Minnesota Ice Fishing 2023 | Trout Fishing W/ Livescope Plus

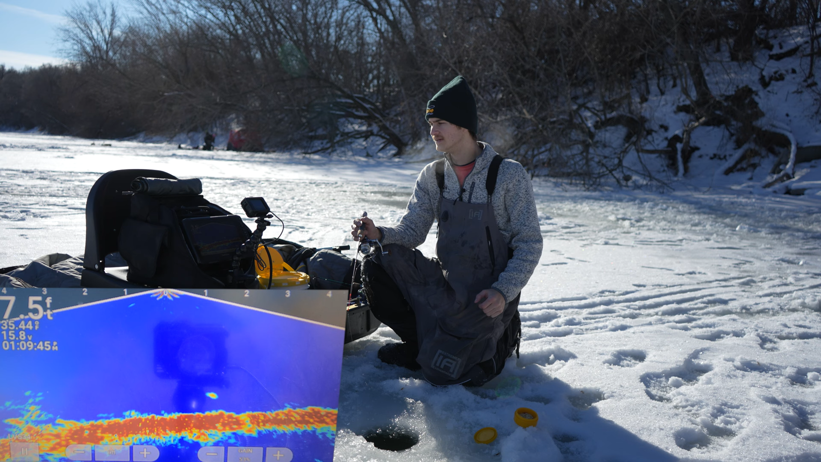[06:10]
All right. Let's catch some more. I'm hoping to see those really big, thick marks. Bigger rainbow or a brook trout to come through because that's my ideal goal would be a nice brookie. We'll see here. Jig this thing around. If we don't get anything in five minutes, we're either just going to move to a random hole and try again, or we're going to use forward view to try to find some fish.
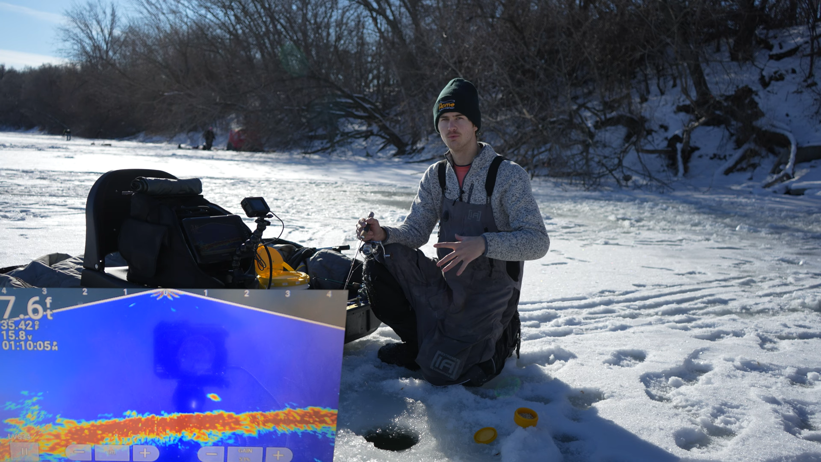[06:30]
I know for a fact throughout the day, I will be using forward view because that is the best way to catch big fish. I'll be able to see where they are and how big they are. So right now, I'm just going to kind of chill back, see if anything comes in here to eight feet of water, and then maybe later I can use forward view. But if the fish are going to come to me, I don't need to come to them. They're doing all the work to find my bait. I don't need to chase them right now. But when it comes to it, after I catch a bunch of these little bows, I think I am going to target some bigger fish and try to find those really big marks that are moving. The good thing about trout is they're usually suspended at least a little bit off the bottom.
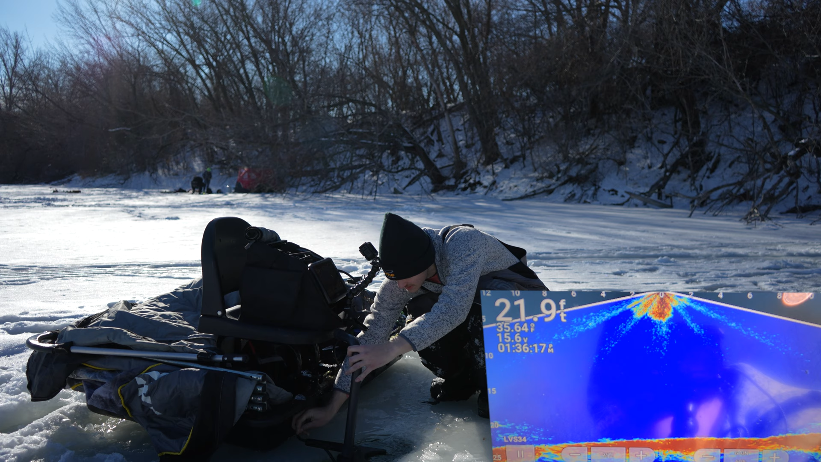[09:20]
On screen: depth 21.9 ft
Wow, there's a lot of water right here. And 22 feet. We were actually a little bit deeper than I thought we were gonna be. Okay. I moved closer to shore, ended up getting deeper. That'll happen. Give it a few seconds and switch back to down. Oh, look at this guy coming through. Higher up in the water column.
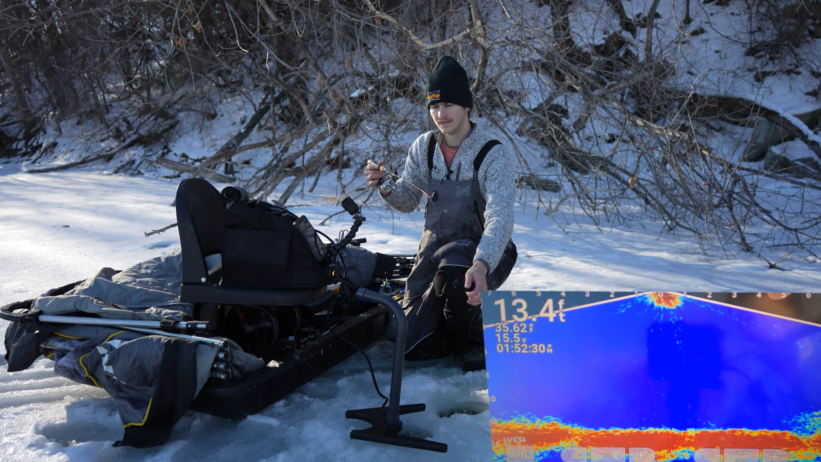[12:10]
On screen: depth 13.4 ft
I need, it'll take a second to switch back. Okay. Let's get dropped down. Let's see here. That last fish was coming from really, really shallow. So what I think I might do is I might try like seven or eight feet of water right here.
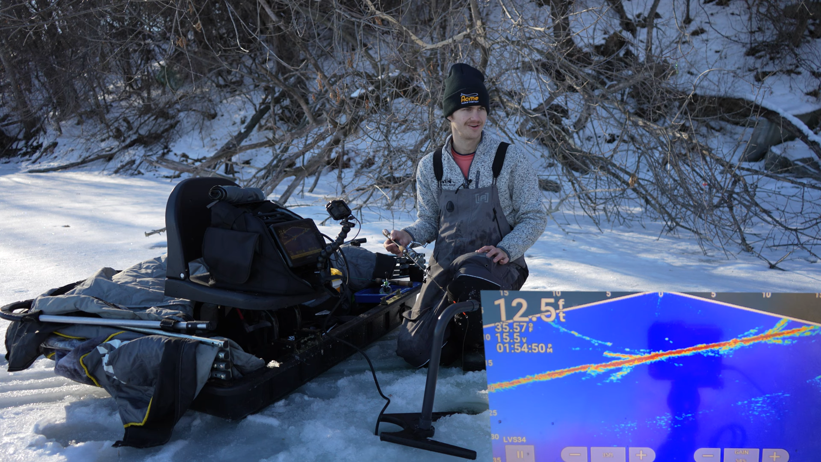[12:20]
Come back a little bit. How far away was that? Five feet, five feet. Yeah. Why don't I try that? Get 10 feet back there. See if that makes much of a difference here. I'm kind of curious if it will or not. I'll jig around a little bit because I'd be able, I'd be able to see the fish anyway on this. So the underwater camera would have been nice to bring, especially with this clear water. Wow. These guys are so aggressive. I mean, that fish showed up out of nowhere and was insanely aggressive.
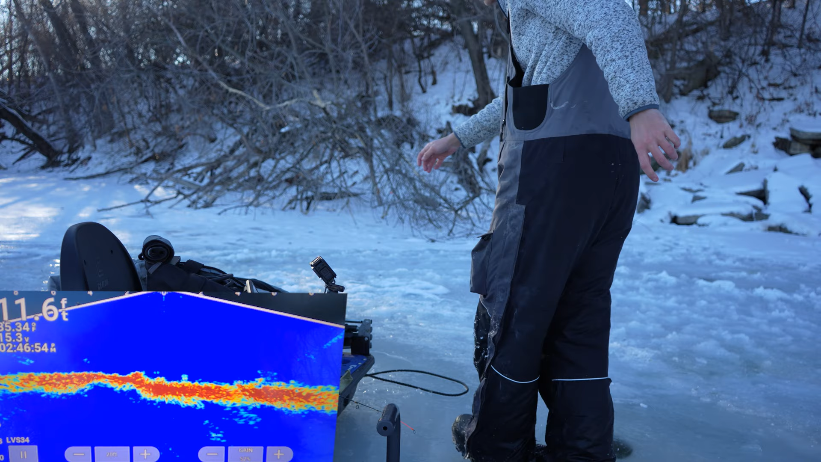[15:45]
All right, let's see here, guys. See if there's anything. 11 feet of water. I kind of like this depth. But this guy, that's what I'm after right there. Let's see if he's hungry, if he's just moving by. Two of them. Let's see. They might just be moving by.
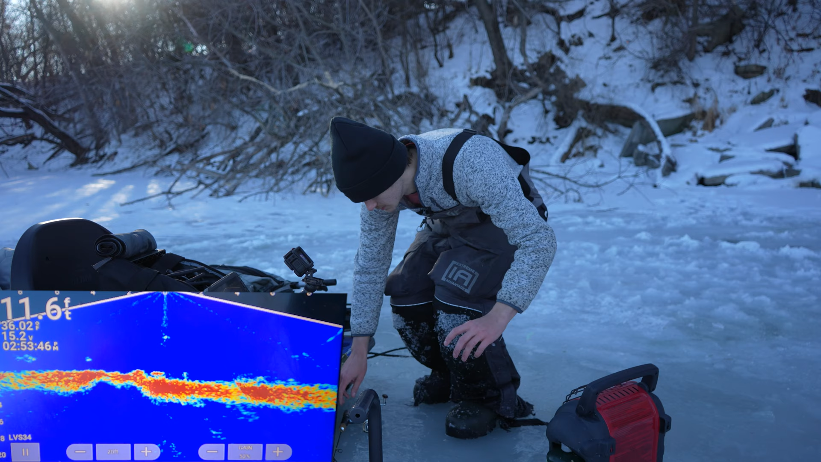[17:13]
I got this thing a little wet. Oh, there's a fish already under me. He's coming up. He's coming up. Here we go. Here we go. Decent looking mark too. Let's see if he wants to eat. See if he'll swing back around. That crappy mill is getting extremely nervous. Here we go. Here we go. Here we go. Missed him. And that fish is gone. Took my bait too.
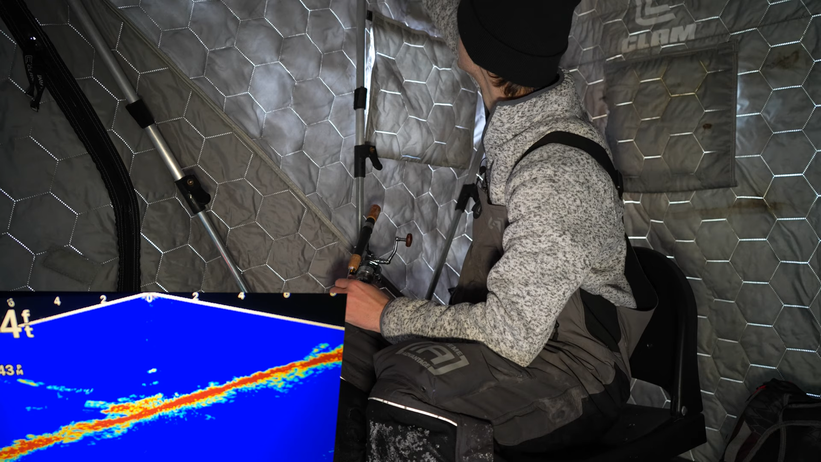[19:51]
because... Oh, look at this guy. Fish on me right now. Right away.
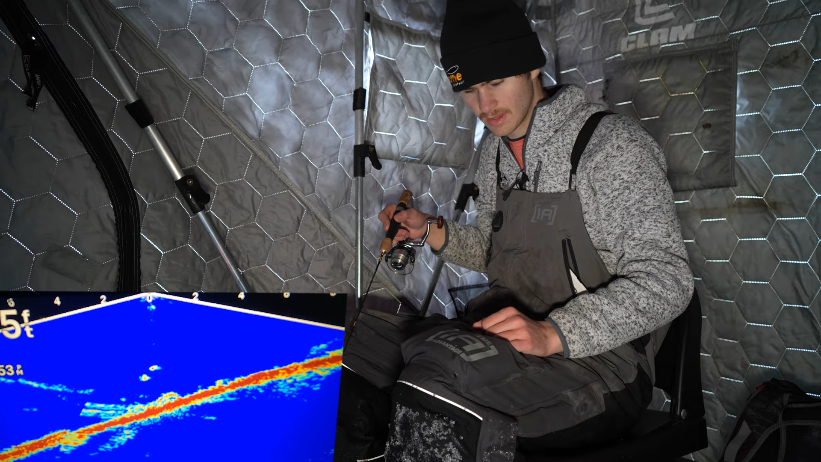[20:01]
Yeah, I might sight fish some of these guys because I'm not gonna lie.
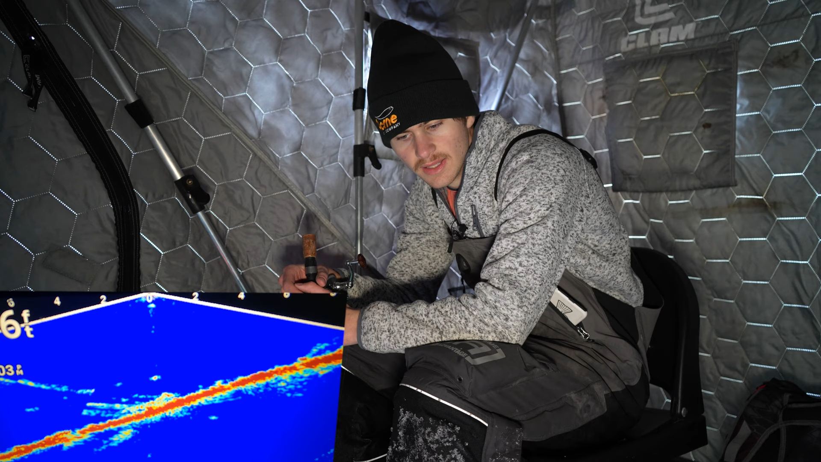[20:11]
This is some extremely clear water. Look at this right here. Right here. He's on me. He's right under me. Get up here and eat. He's right on that bait. All right.
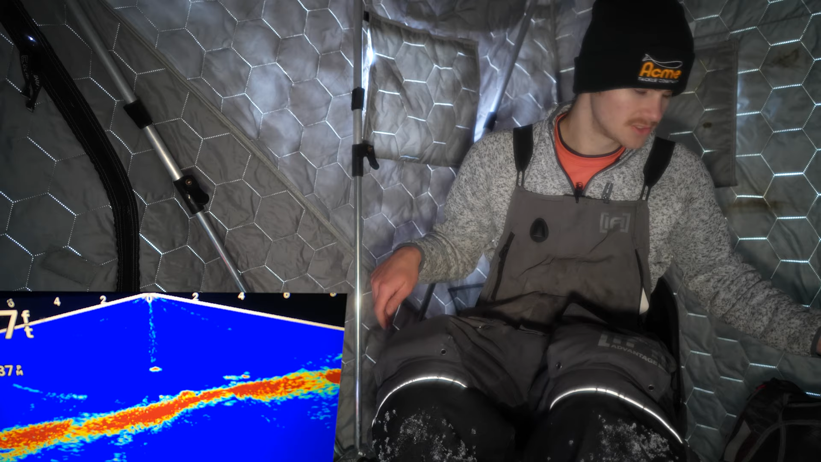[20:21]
So I think it's snack time. Where's my drink? Where's my snack? I'm trying to eat healthy. Stop eating so much junk food. So I brought a salted nut roll. I only brought one this time. So we're making progress here.
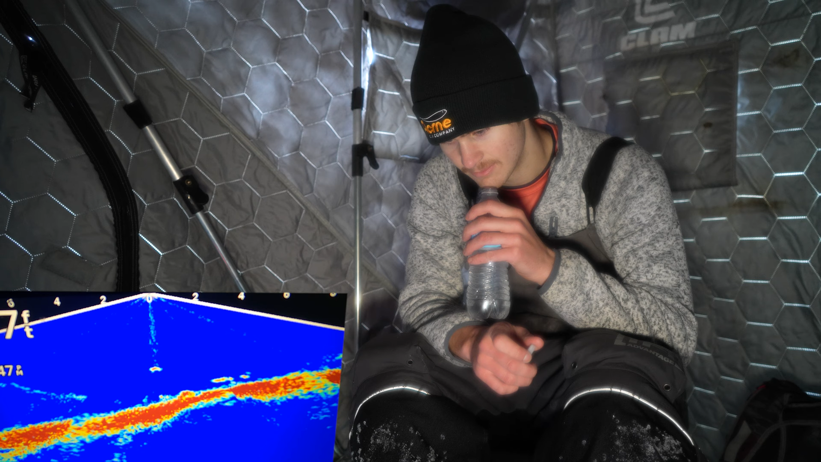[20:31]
That fish is on my bait right now. He's swinging or he's swimming around that dead stick fat head right now. Yeah, my fat head's getting nervous. Yeah, he's on it. He's on it. Yep.
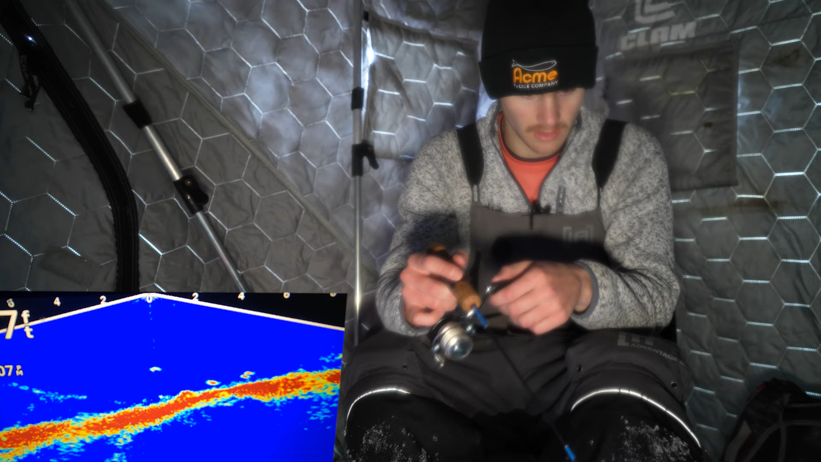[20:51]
Got him. Look at that. Smacked the dead stick fat head. I think minnows is the way to go today. I definitely think minnows is the way to go. That was a big fat head too. Yeah, minnows might be the way to go. All right. I'll show you guys this. Another beautiful, beautiful bow there. She's gonna go right back in the water.